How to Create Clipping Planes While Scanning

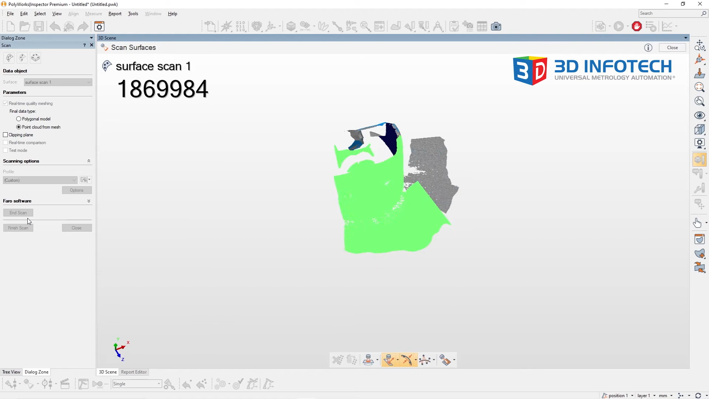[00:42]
As you can see when I'm collecting my data,
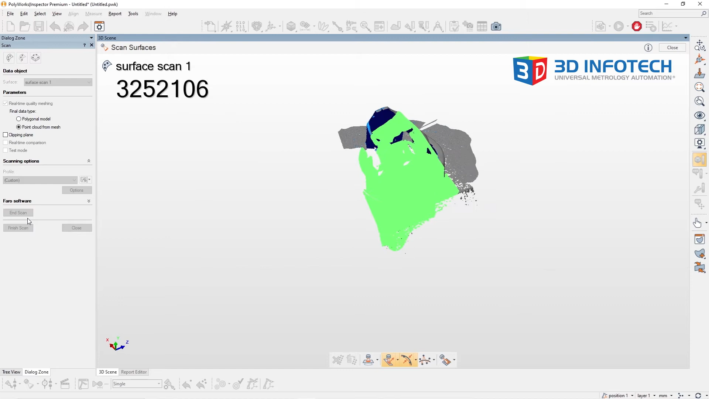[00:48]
not only are we capturing the data of the object,
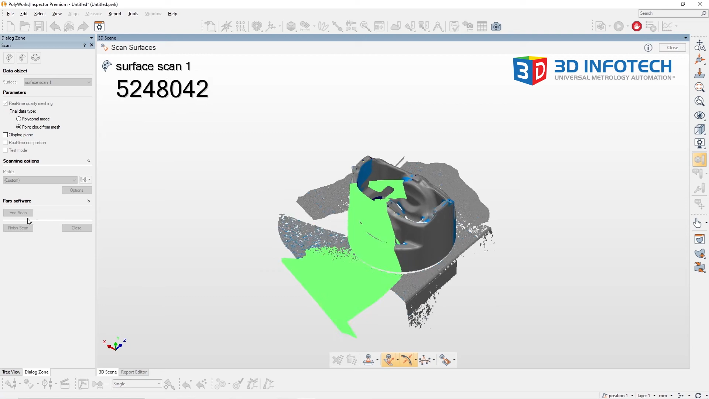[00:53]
but we're also capturing the tabletop surface that our object is sitting on.
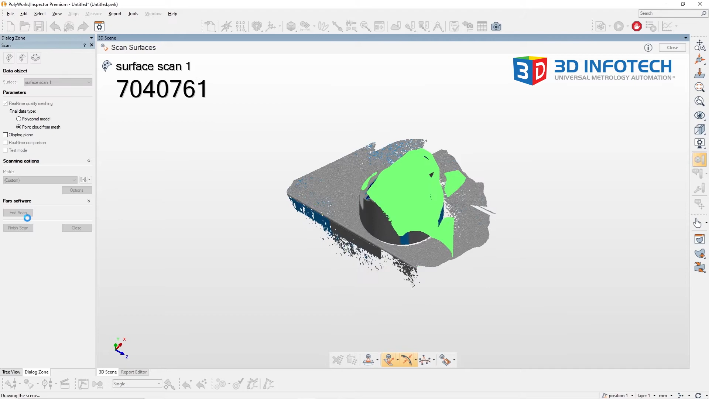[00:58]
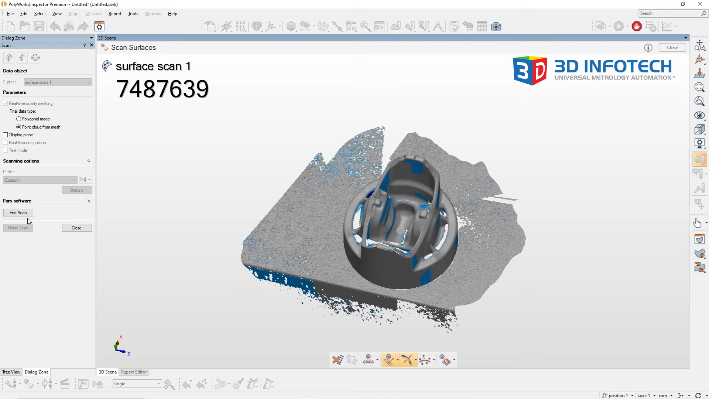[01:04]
Sometimes, it's undesirable to be scanning the tabletop surface, so in that case, we can create a clipping plane which will allow us to not accept any data sitting below our object.
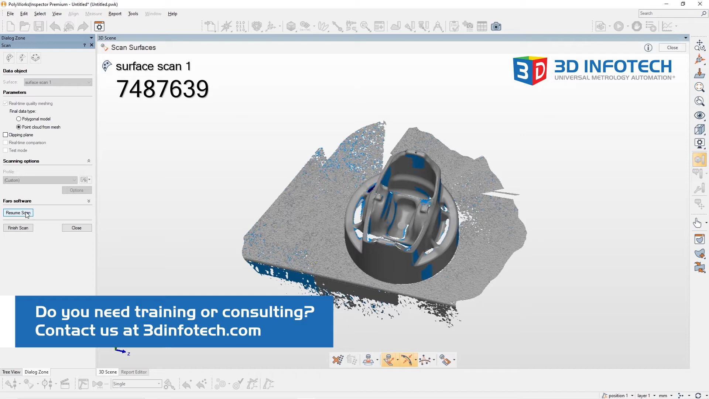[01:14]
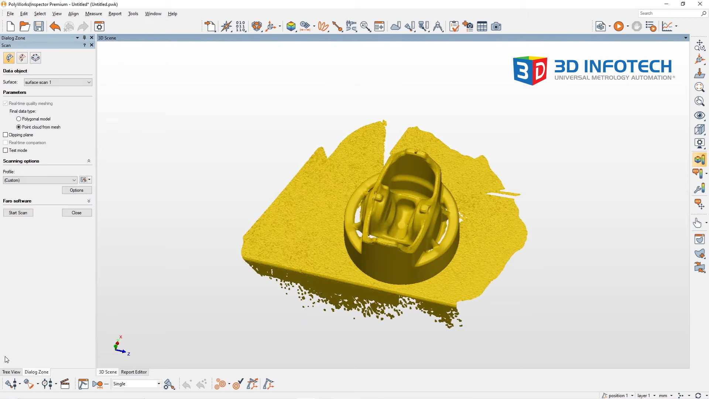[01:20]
I'm going to go ahead and hide our first scan, and now when I go ahead and create our new second scan, I'm going to select the clipping plane option.